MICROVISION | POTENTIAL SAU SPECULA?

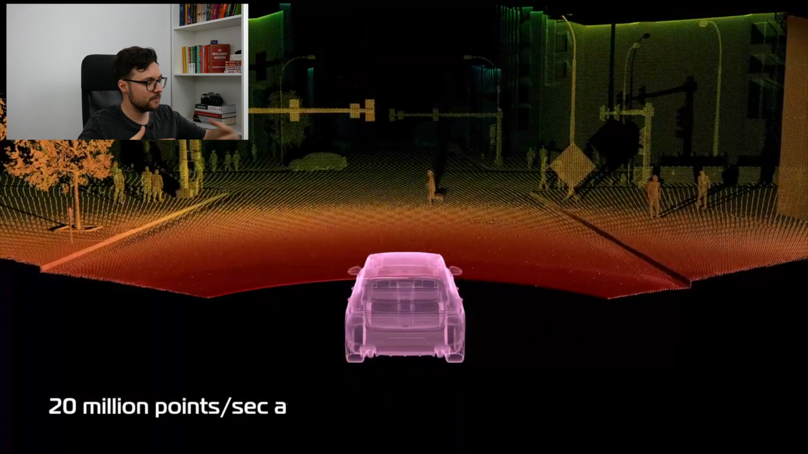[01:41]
un sonar care vede tot ceea ce este în față, inclusiv gropi și așa mai departe. Vedem că, cum zice și aici, 200 de metri este range-ul,
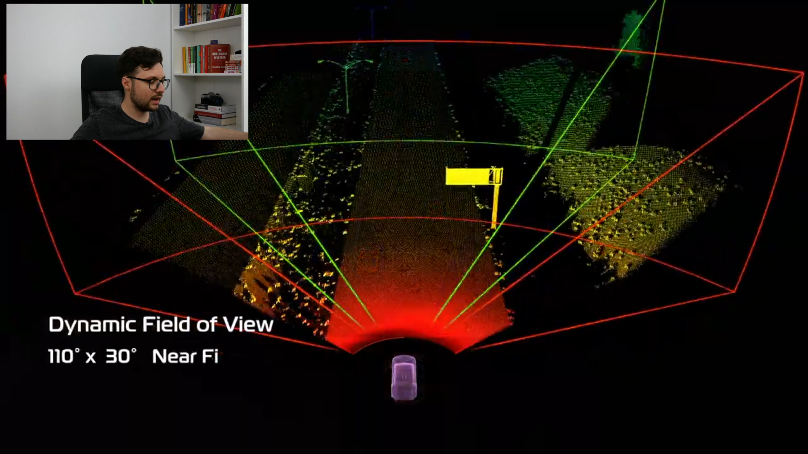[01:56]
are un dynamic view, să-și dea seama exact ceea ce are în față.